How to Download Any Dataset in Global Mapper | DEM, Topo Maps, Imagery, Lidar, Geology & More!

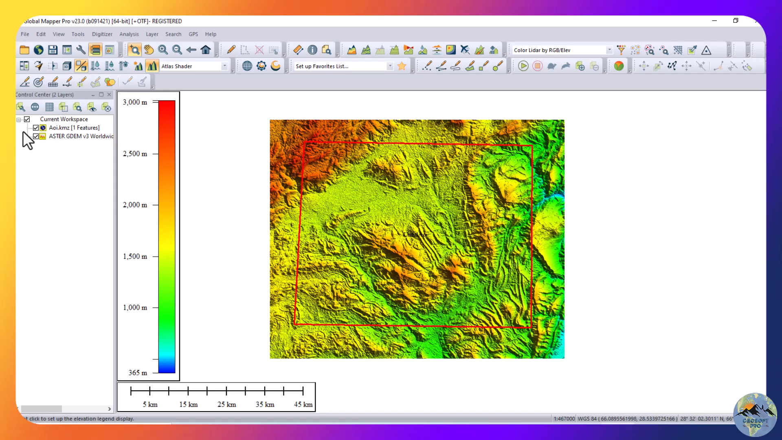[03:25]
now go to the file and export
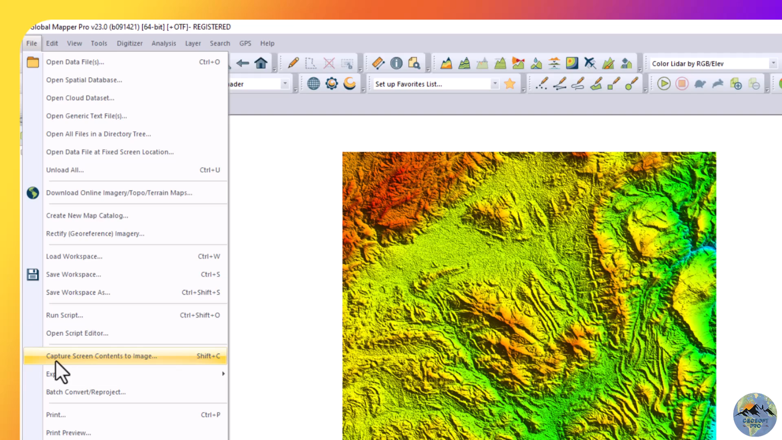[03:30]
export from export you can export is it in the image format but when you export it in the image format
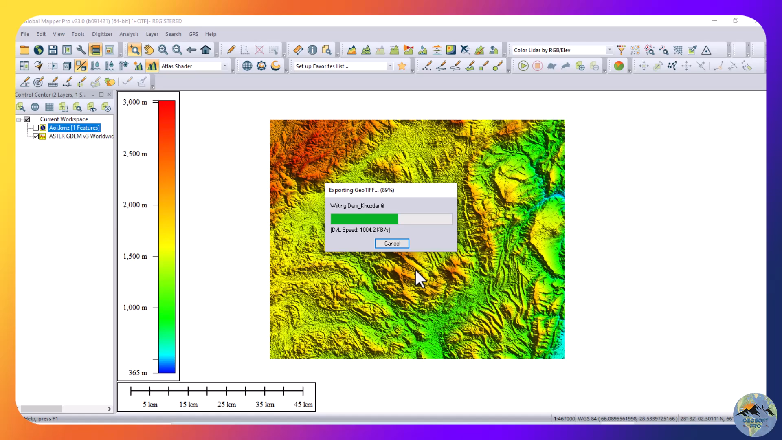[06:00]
file is exported now let me check it and and
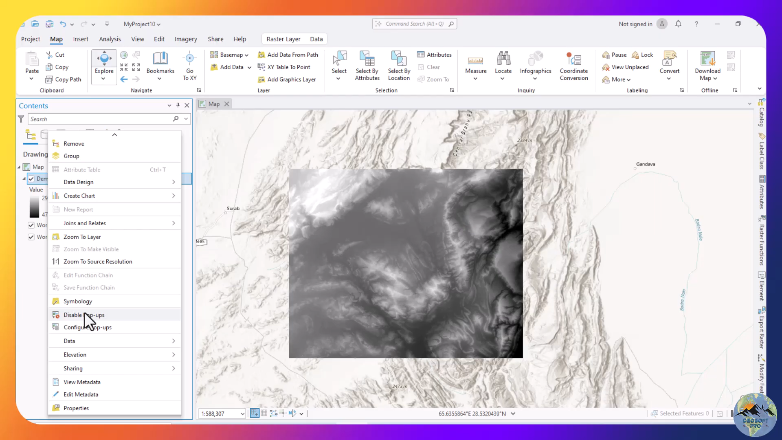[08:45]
if you want to change the color of the digital elevation model go to the symbology
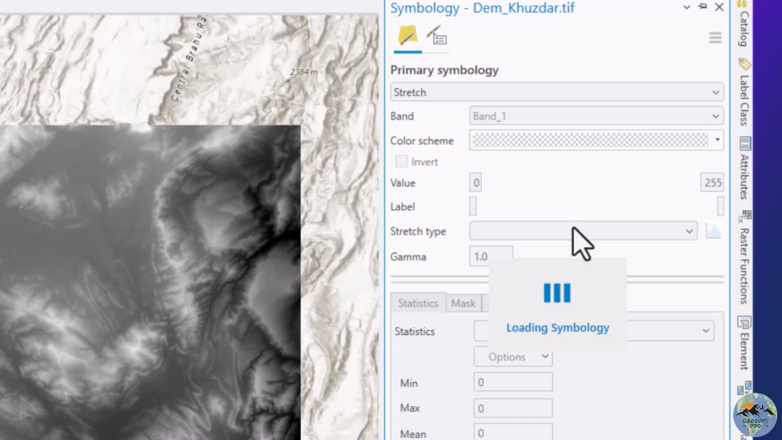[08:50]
and in the symbology the stretch has already selected
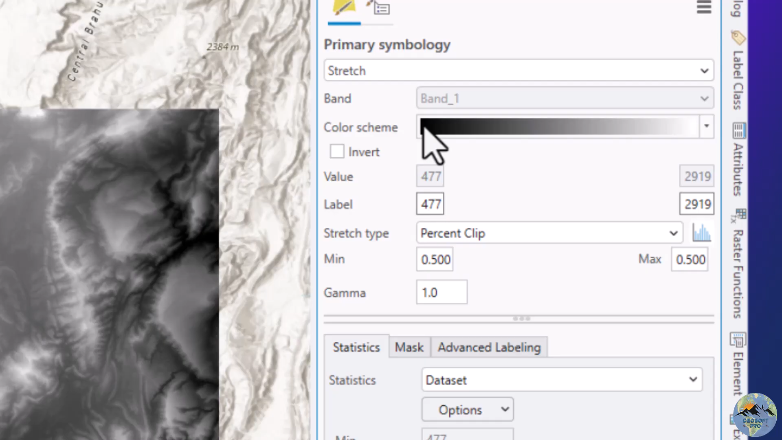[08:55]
and now select the color for it
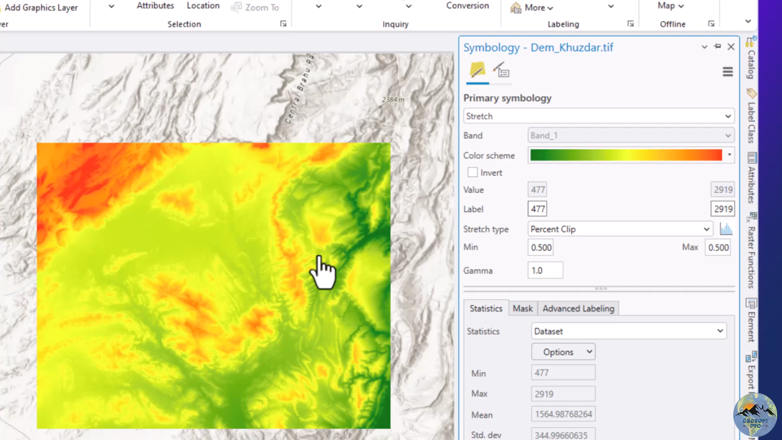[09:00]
so this is our digital elevation model now
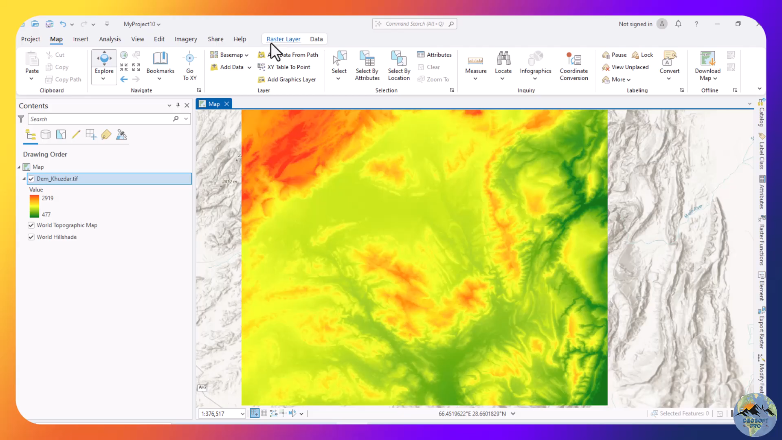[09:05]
click on the raster and select linear pearl
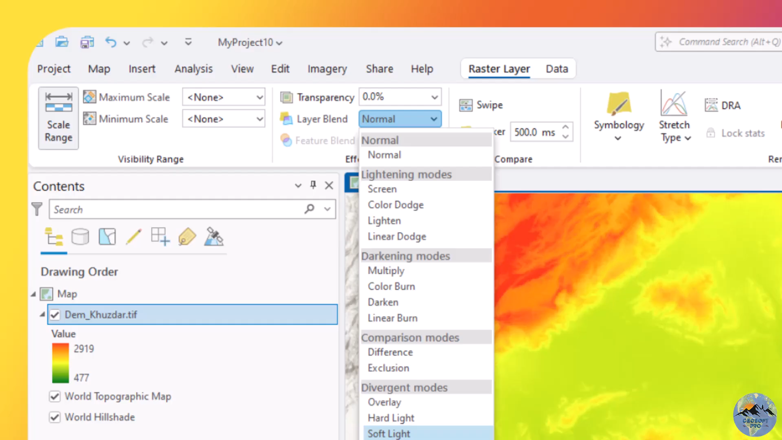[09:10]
so this is our digital elevation model now you can see that your digital elevation model so this is our
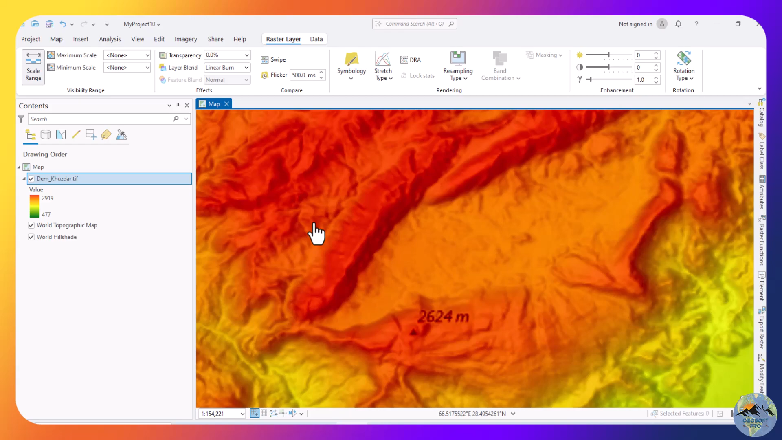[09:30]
digital elevation model now to download other data set first